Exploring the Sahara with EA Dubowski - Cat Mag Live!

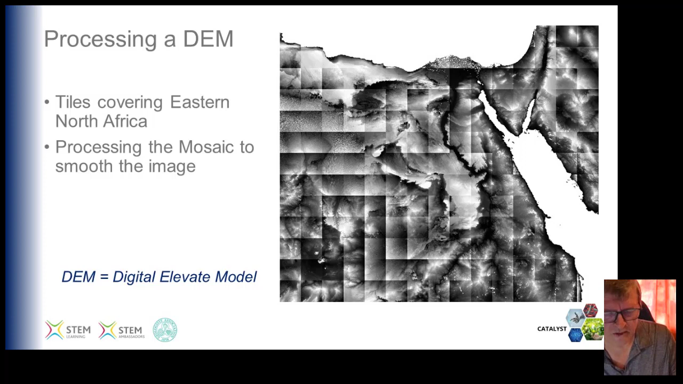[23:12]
It's a mosaic. A patchwork quilt. However, you need the mosaic to be seamless and even. The area of the landscape. Which is the first process you've got to do. You also use other processing techniques to complete the DEM. A hillshade filter, which highlights the landscape through the texture. That is the surface graininess, the roughness and the smoothness. And the linear and curvilinear physical and geological structures that make up the landscape.
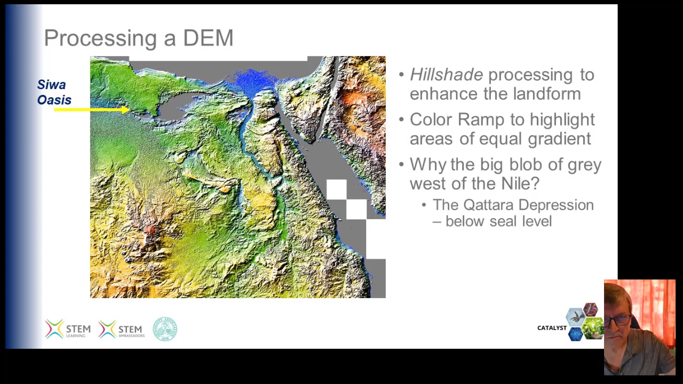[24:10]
All you are seeing is a topography made up of radar data obtained from the space shuttle. This is the DEM of my full study area after processing the tiles.
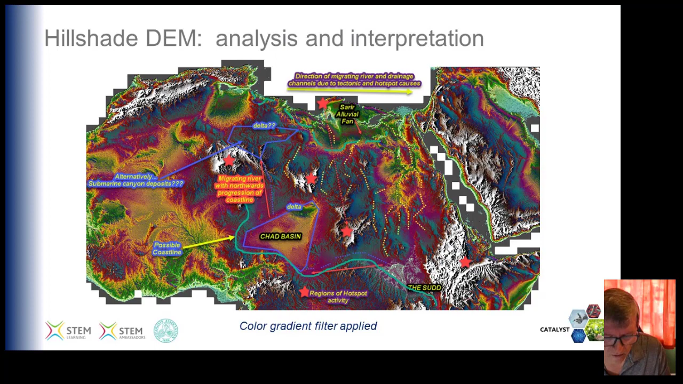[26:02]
Such as a scarpe, which is an erosion feature, as well as a structural geological feature. That can influence the course of a river or form a basin to create a lake.
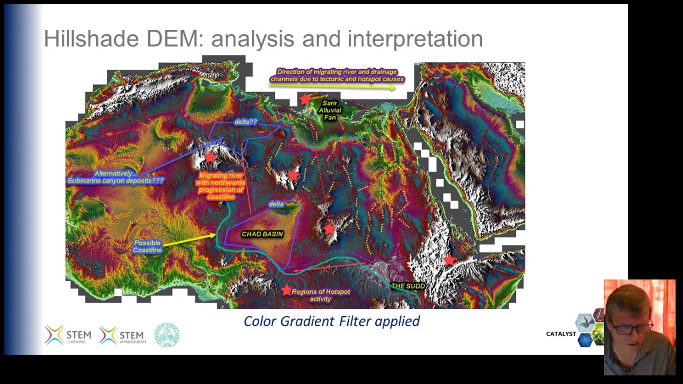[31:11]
which is what I'll be looking at as part of this investigation. Looking more closely at the regions between the Chad and the Sud. The beauty of computer technology is that you can add other data sets.